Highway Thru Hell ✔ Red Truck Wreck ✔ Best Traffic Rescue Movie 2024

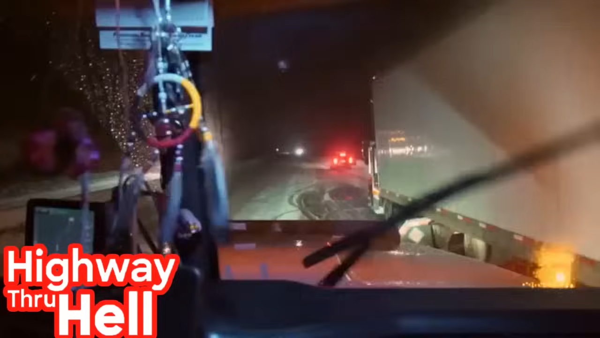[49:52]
Hopefully, it's nobody crashing in me. He's in a dangerous situation.
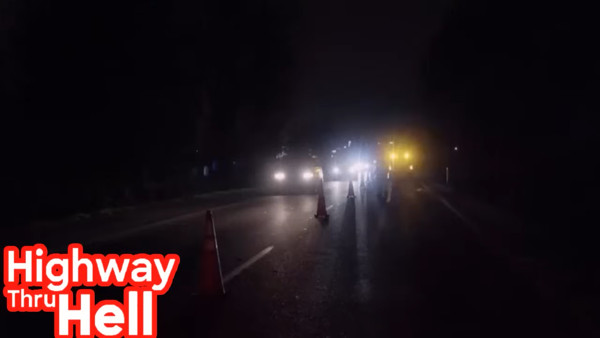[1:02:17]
Thanks for the heads up, driver. 5 minutes away. We're gonna go Highway 1 east of Mount Lehman.
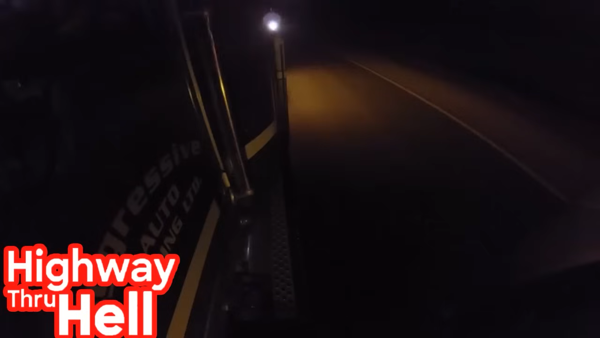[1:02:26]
Operator Chris Mervin heads to the call in aggressive towing's 50-ton rotator.